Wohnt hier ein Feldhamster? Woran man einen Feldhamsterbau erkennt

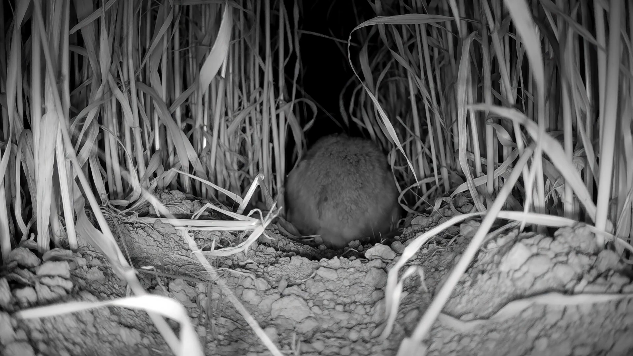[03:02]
Diese wird nach hinten rausgeschoben aus dem Bau und liegt dann eben in der Nähe des Baueingangs so als kleiner Haufen.
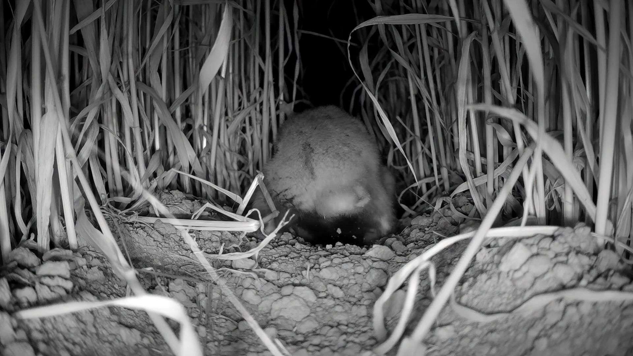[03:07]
In Deutschland kann man einen Hamsterbau höchstens mit einem Mäusebau verwechseln.